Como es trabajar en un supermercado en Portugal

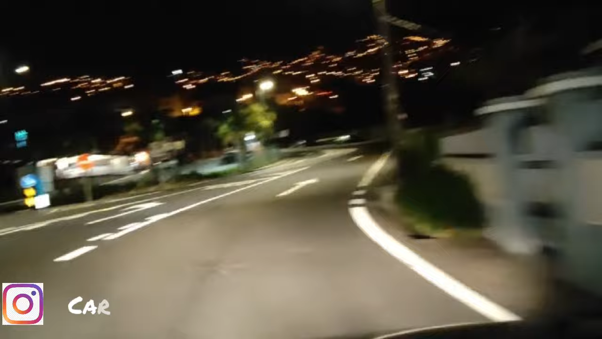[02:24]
Este restaurante que está allá al fondo, Nikos Burger, trabaja a las 24 horas. Y aquí, muy cerca de la incorporación a la autopista.
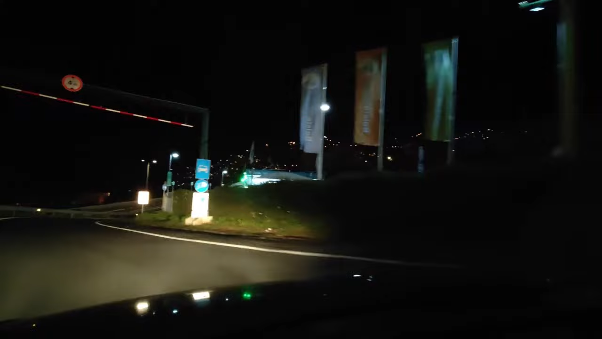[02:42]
Acá, con esas luces verde, hay una máquina de lavado, un lugar de lavado de carro. Bueno, aquí ya estamos incorporados a la autopista.